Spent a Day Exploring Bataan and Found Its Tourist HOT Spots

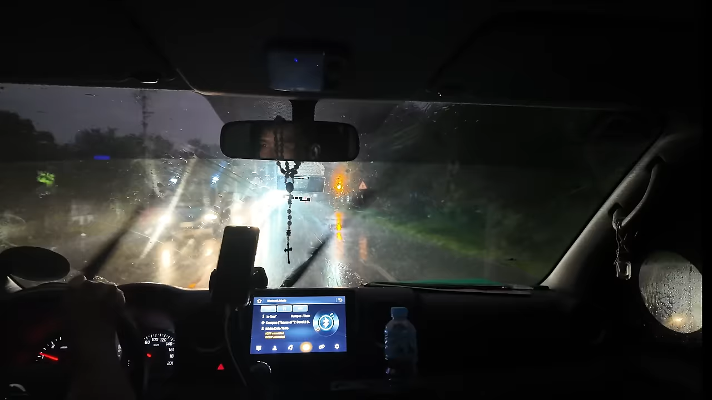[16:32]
for trouble i believe that's why when you're driving in the philippines you've got to have eyes in the back of your head wow did you see that vehicle that's so much lights on that one we just saw one that had nothing unbelievable
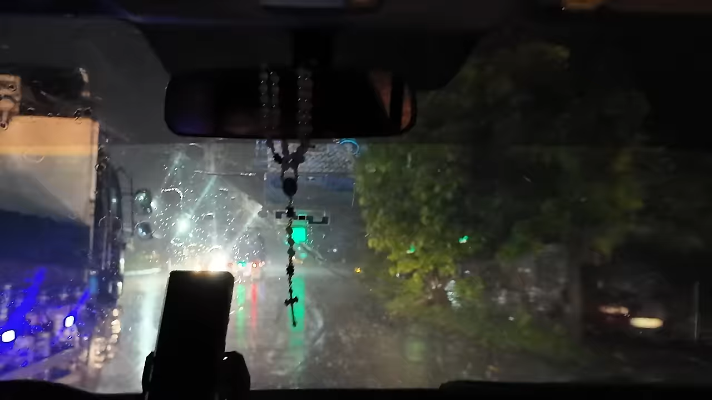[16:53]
right storm guys it is a storm and a half just flashing wow that was
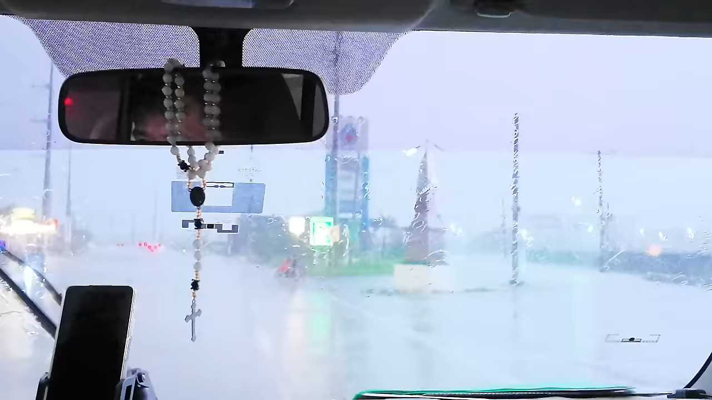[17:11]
a bright flash that was oh there's a motorcyclist there
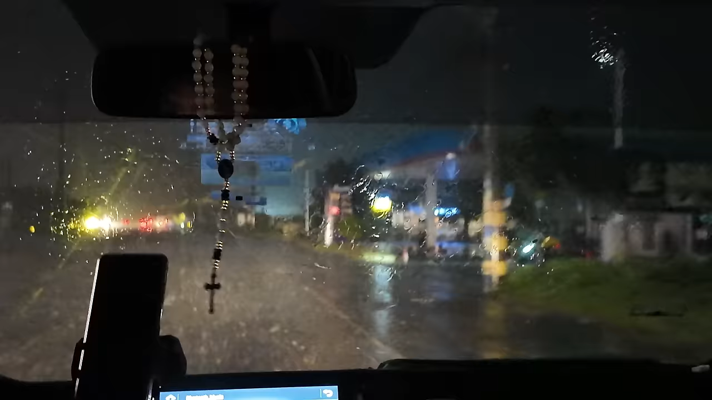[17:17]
no lights whatsoever he's taking a big risk in this weapon wow just lightning everywhere
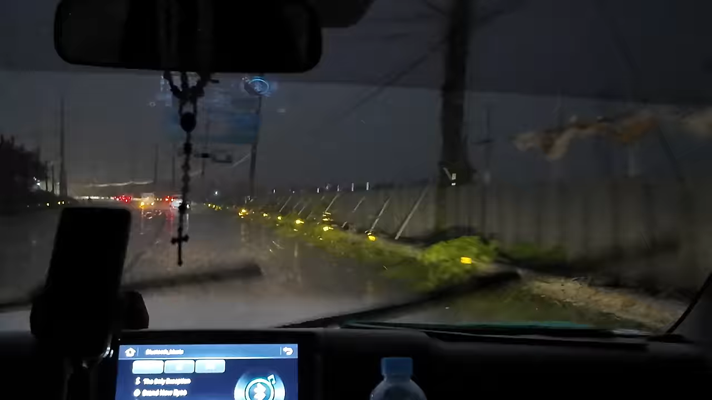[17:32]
it's rapid isn't it look at it it's like dancing lights
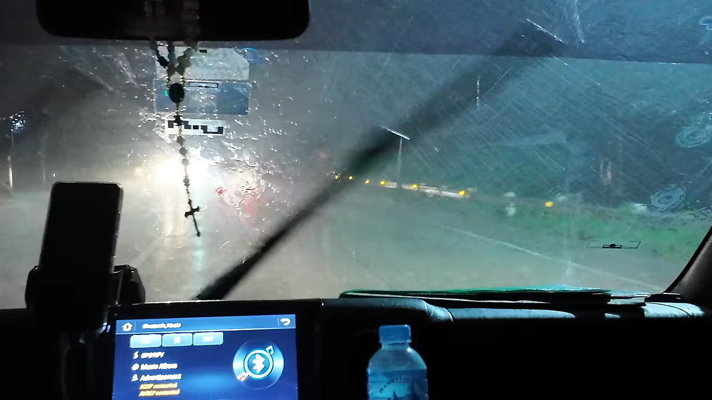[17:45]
looks like we've got another adventure on our hands guys this is another adventure